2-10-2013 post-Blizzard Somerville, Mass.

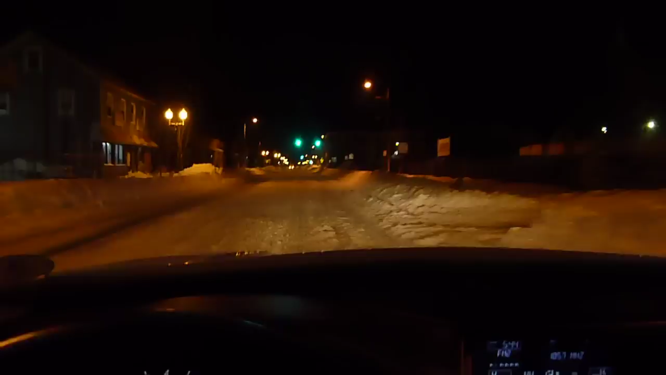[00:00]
okay this is just just a quick little take here on some of the lab and it's let's see it's Saturday morning I apologize Sunday morning February 10th it's about full day after the storm and they've done some clearing here on some of live there's a lot to be done a lot remaining to be done as far as I know the snow emergency has not been lifted and I based it on the fact that there
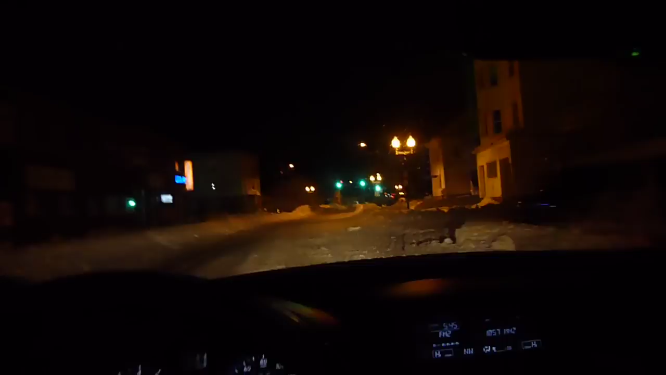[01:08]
you know the driving so so it's not great but it's not horrible either so let's see a little side streets look to be pretty well cleared you know considering the circumstances fired fire station there and there's Lowell Street and drive up that I go up to right to Spring Hill where I live and there's my car wash over here in the left and the place I buy my gas which the price has been fairly moderate at all things considered and I'm gonna swing over to star market and border square right quick and see what's going on over
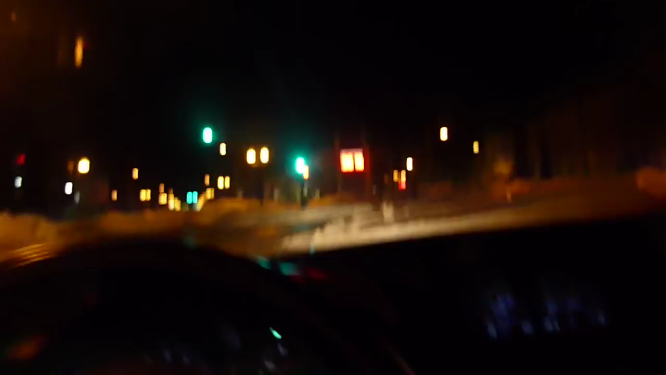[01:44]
there and you can see the snow banks are three or four feet either I've seen much